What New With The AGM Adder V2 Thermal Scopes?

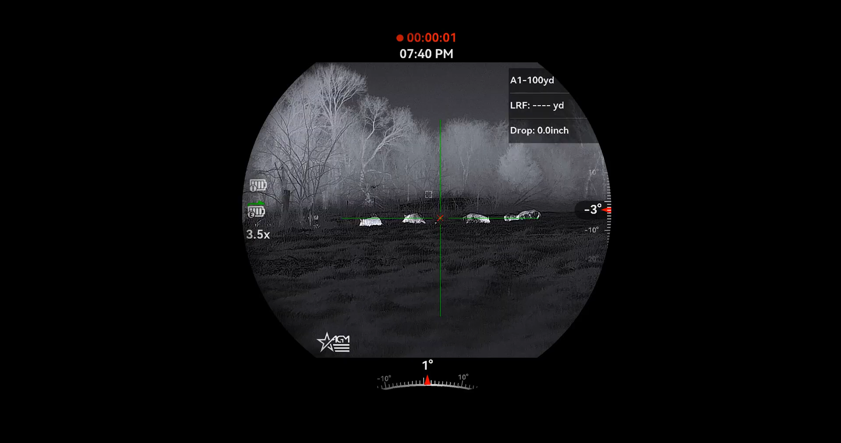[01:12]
were available with four models we had two 3d4s and two 640s they were both utilizing a 12 micron sub 35 millikelvin sensor right so if you're familiar with our rattler v2s and our varmint v2 series
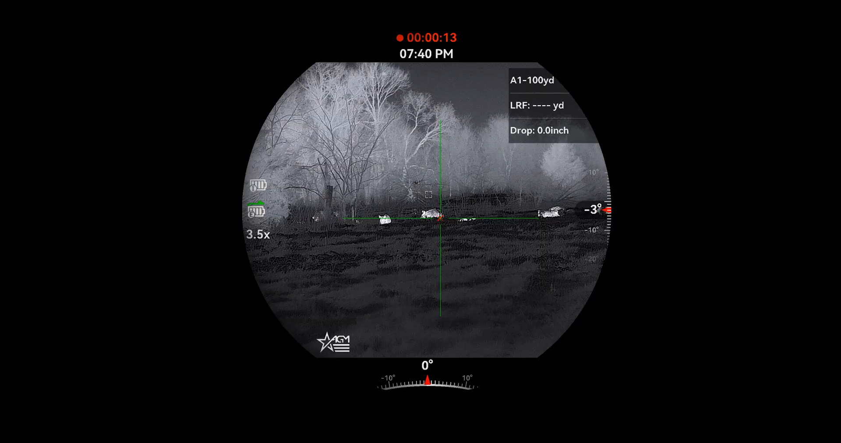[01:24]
those had all been upgraded into the sub 20 millikelvin right which is a very good sensor sensitivity it's two iterations away from the 35 because the original drum was to sub 25 millikelvin sensors those are sub 20.
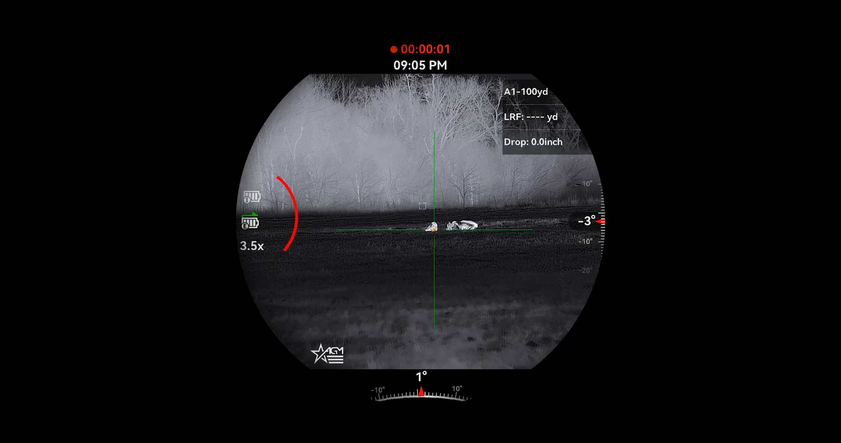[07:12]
indicators on your display in the outer v2s one has an i and one has an e that's just showing the battery life in your internal
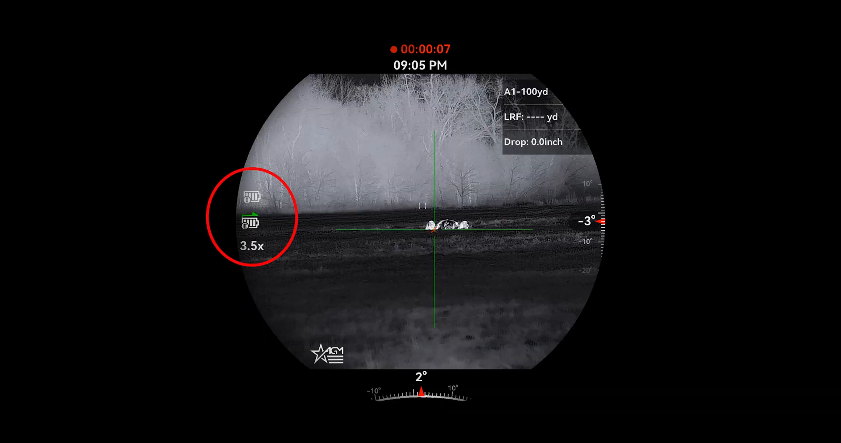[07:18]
that's left and the battery that's now switched over to external which is your 18650 right so that's a big change too with the battery update
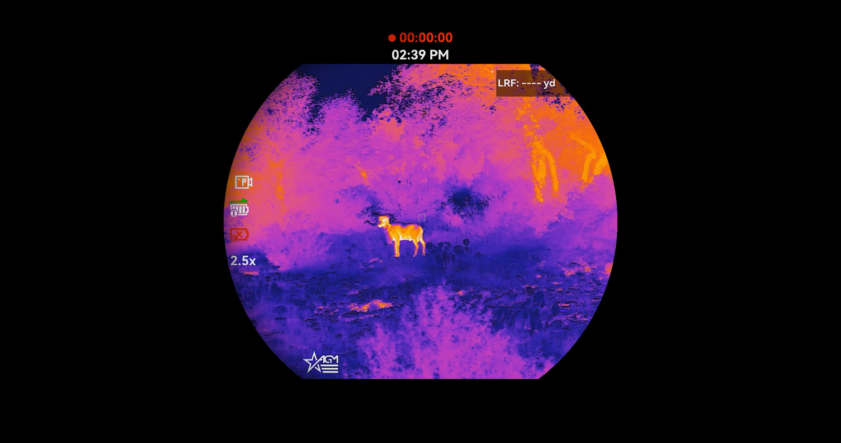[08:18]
when you use even regardless of the size there's different displays that have different like color capabilities
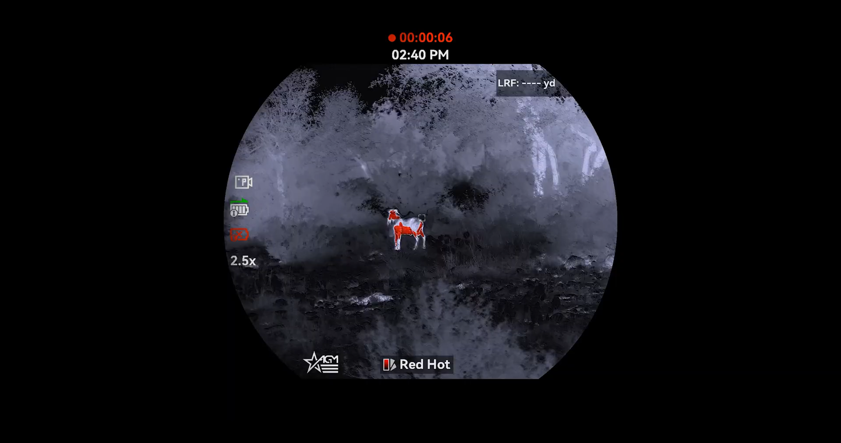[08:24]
um with their blacks and whites and what color palettes you can actually use so sometimes it's not so much a firmware update
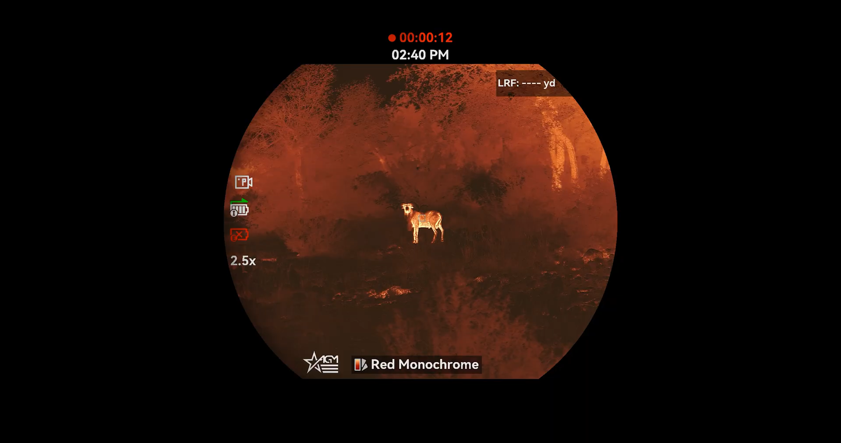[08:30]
issue sometimes it can actually be hardware related well these new 2560s allowed us to implement new
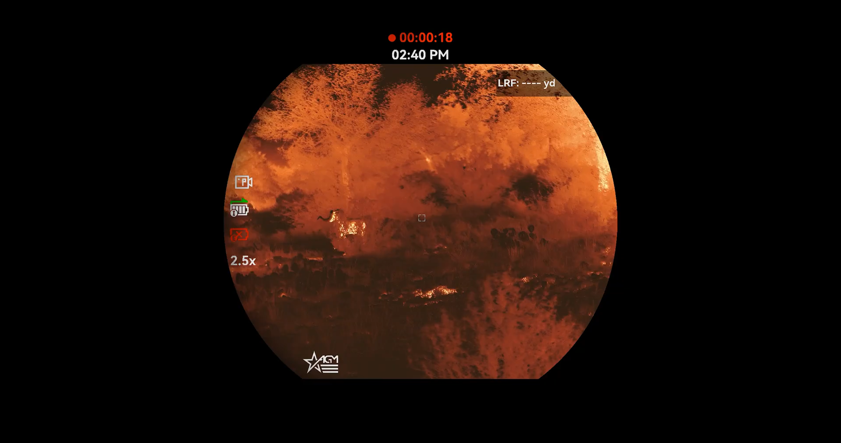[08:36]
red and green monochrome color palettes so those are for guys that are you know outfitters specifically
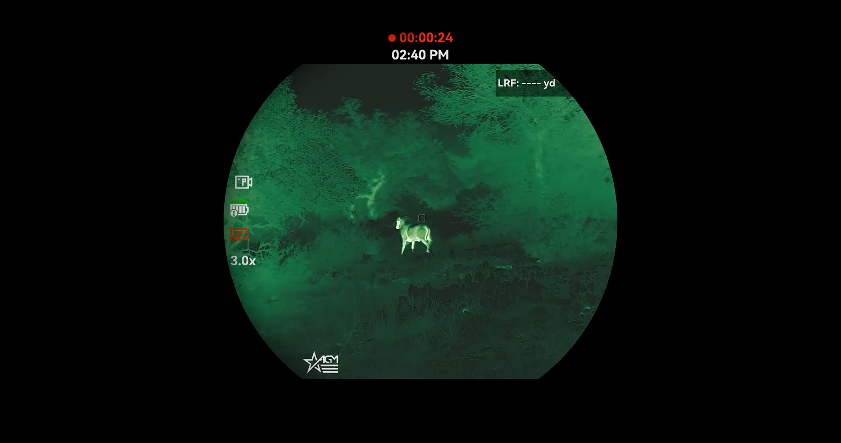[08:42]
tend to like you can tone down the brightness quite a bit where that's not a bad deal uh with night blindness over a long period of time even in black hot or white hot but